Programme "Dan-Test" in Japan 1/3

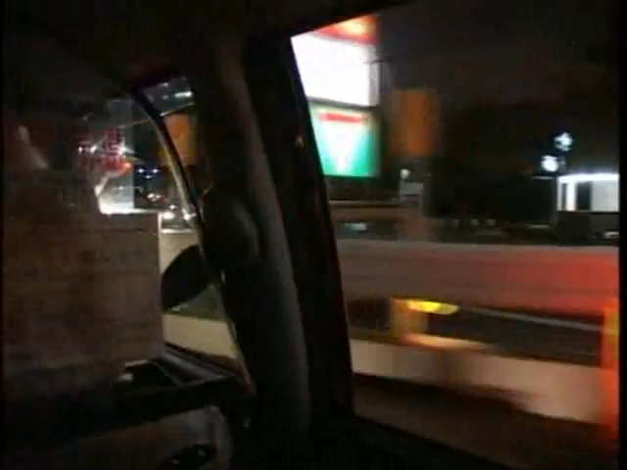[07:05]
А пока время 2 часа ночи, и наше Кокуру – колесо, флюгер, карусель событий – катится в район Цукидзи,
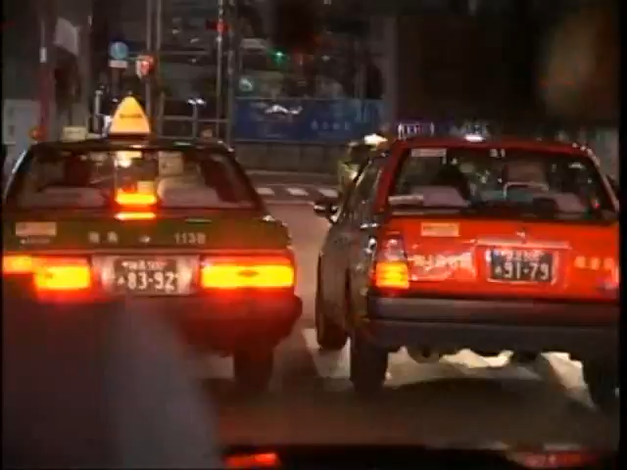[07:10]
где нам предстоит стать свидетелями весьма любопытного зрелища. Обратите внимание на количество такси в ночном городе. Людей на улице ни души таксистов моря.
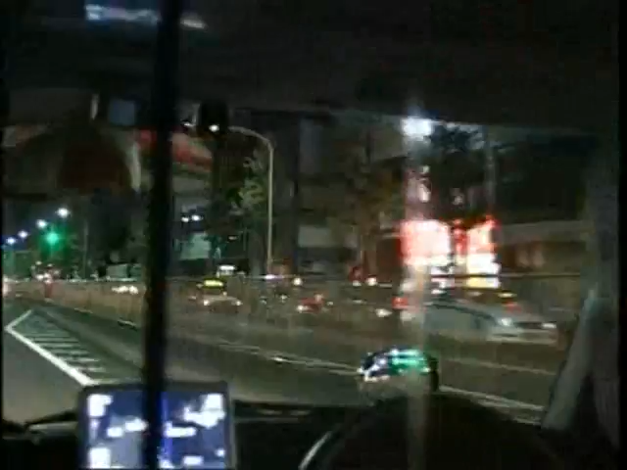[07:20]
Тут и ежу понятно, что ну не найдут они столько пассажиров. Стояли бы себе, как наши у метро, и сшибали бы денежки загулявших горожан. А нет. Вон их сколько баражируют по всем улицам. А все для того, чтобы человеку удобно было. Мало ли что, всякое бывает.